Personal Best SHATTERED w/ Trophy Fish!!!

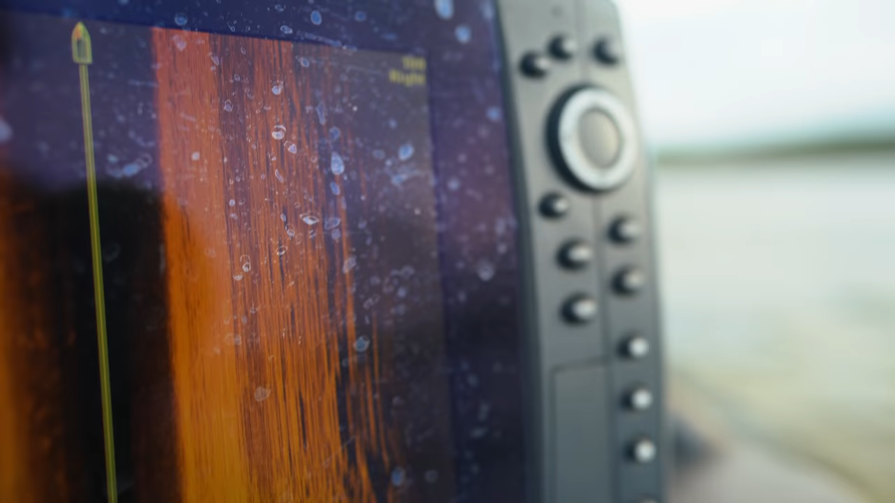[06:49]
We're scanning around on side scan to find these rock areas on these big prairie lakes.